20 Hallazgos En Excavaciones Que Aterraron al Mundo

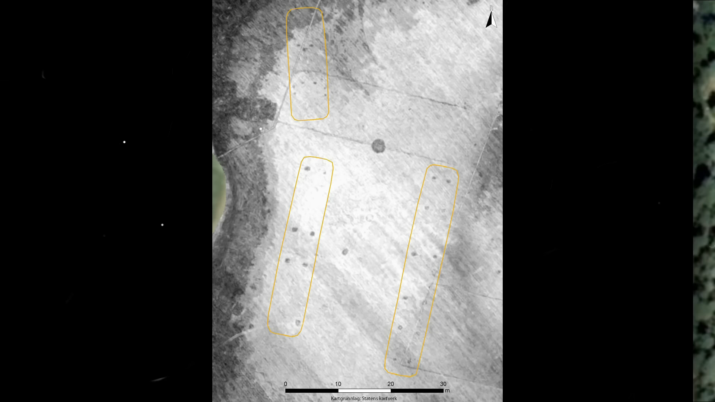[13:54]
La forma del bote es muy parecida a la de otros descubiertos hasta la fecha y tiene una longitud de entre 20 y 24 metros.